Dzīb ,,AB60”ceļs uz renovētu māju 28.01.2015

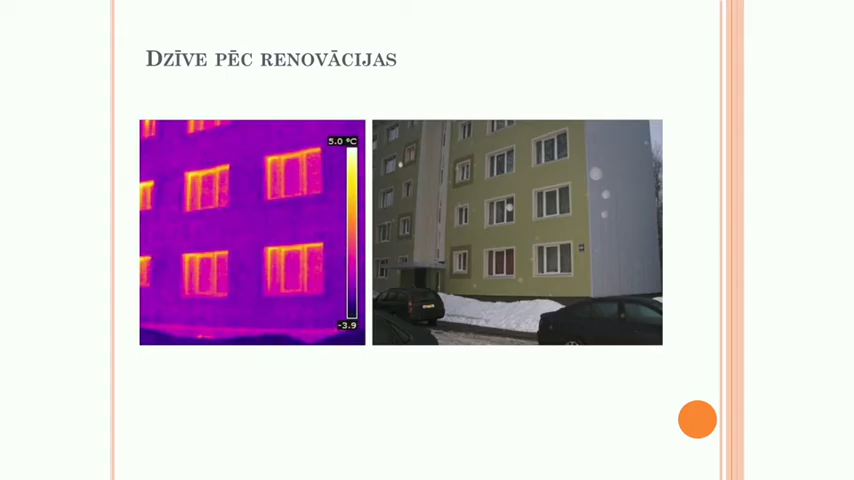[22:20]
On screen: scale top 5.0°C
tas ir nākošajā ziemā tūlīt pēc renovācijas termogrāfija. Nu, tie ir logi tur, jā, gar logu malām tur nav jau visi jaunie. Nu, šī ir kaimiņu māja. Blakus burtiski. Jūs noteikti, ka zināt, kā tas viss tur izskatās, nu, ir. Plus uz ārsienas, tas ir trakums. Jā, mīnus 6 grādi bija ārā tajā dienā, tajā brīdī, kad šo te mērī. Ārā bija mīnus 6 grādi.
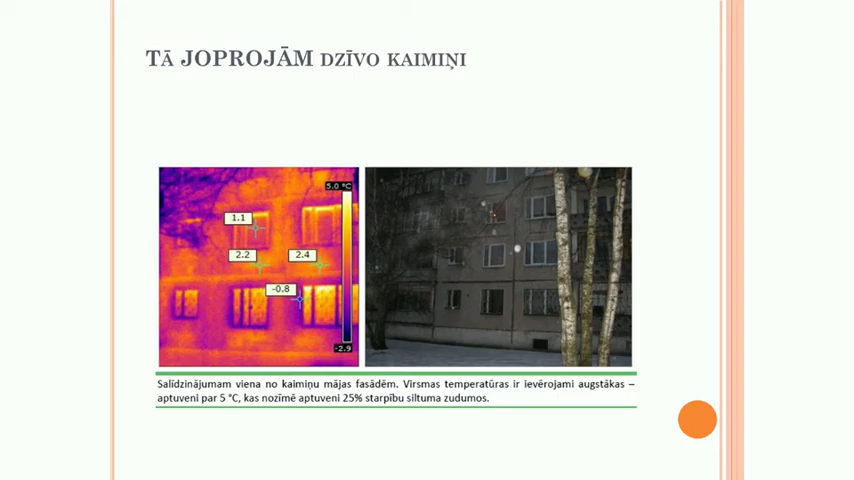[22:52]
On screen: scale top 5.0°C
Nu, tad iedomājieties, ka plus 2,4 uz ārsienas traki. Nu,